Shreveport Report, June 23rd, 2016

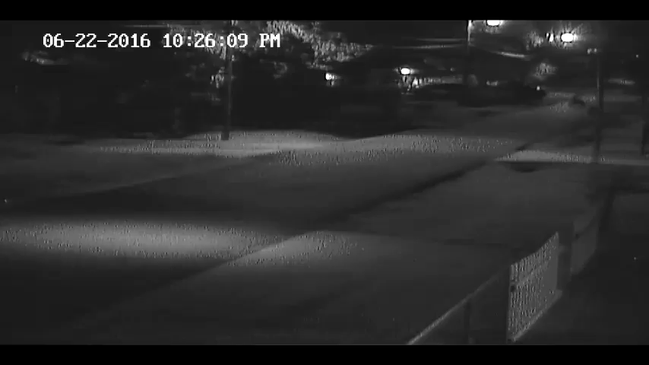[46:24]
Here they come at 40 miles an hour. Gee. Hello, this is Jay Salsburg. An ATV just went by at about 40 miles an hour with a child on it. And it's, what, 10:30?